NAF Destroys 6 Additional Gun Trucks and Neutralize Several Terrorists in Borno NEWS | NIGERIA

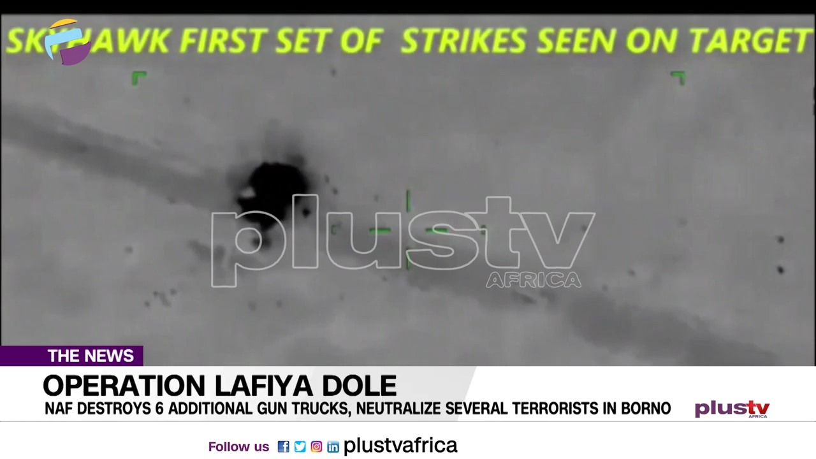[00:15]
This occurred on the 9th of 15th January through the early hours of 16th January 2021,
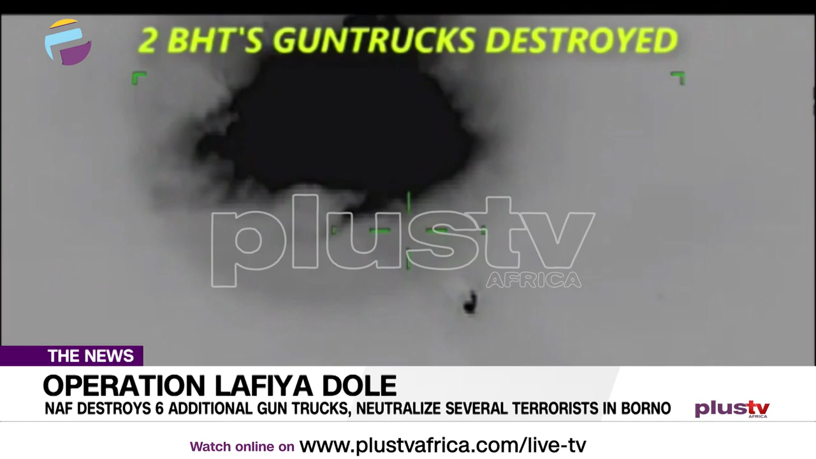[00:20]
as the Nigerian Air Force helicopter gunships engaged the convoy of ISWAP gun trucks as they approached Mate Axis for reinforcement.